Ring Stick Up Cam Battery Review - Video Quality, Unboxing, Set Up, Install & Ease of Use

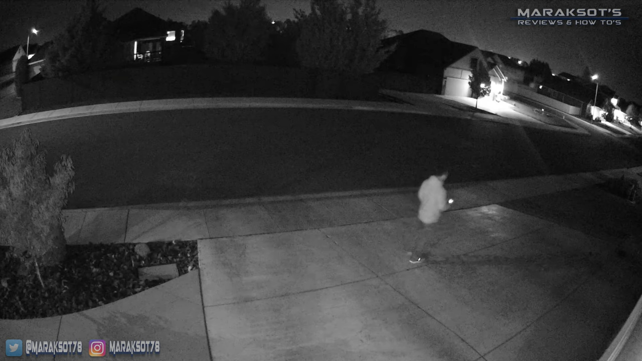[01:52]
Not great, but good. Each camera has a pair of infrared emitters on them, which do a solid job illuminating things so you can see what's going on in the dark. Here I am walking around in my driveway with our exterior garage lights turned off, and the camera has no problem at all seeing what's going on. You can make a good thing even better, though. To give you an example, I turned our exterior garage lights on to see what kind of a difference it would make.
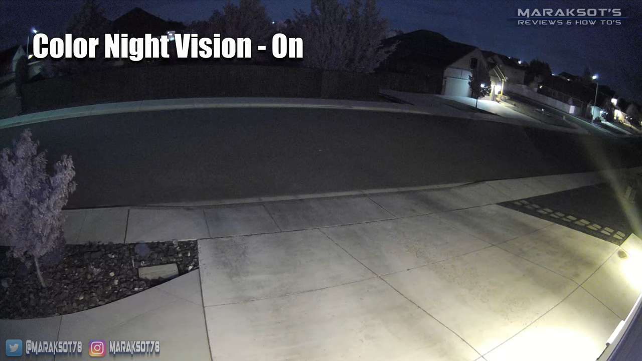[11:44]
It combines the infrared and visible light to give you a color video rather than just black and white. This option does deplete your battery more rapidly though, so that's something to take into consideration before you enable it. Overall, I'm quite happy with our purchase of the Ring Stick Up cameras.